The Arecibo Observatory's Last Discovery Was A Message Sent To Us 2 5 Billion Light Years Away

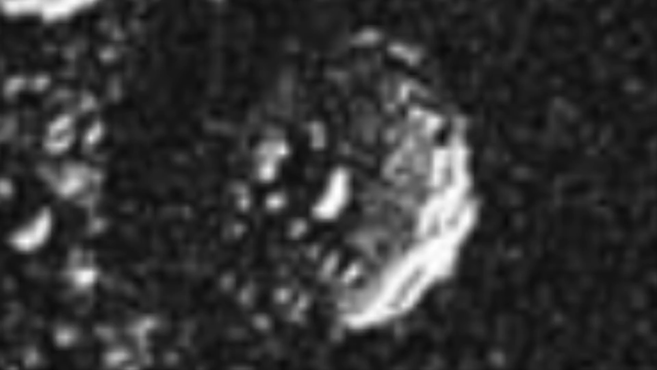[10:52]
making half the images difficult to decipher the details from.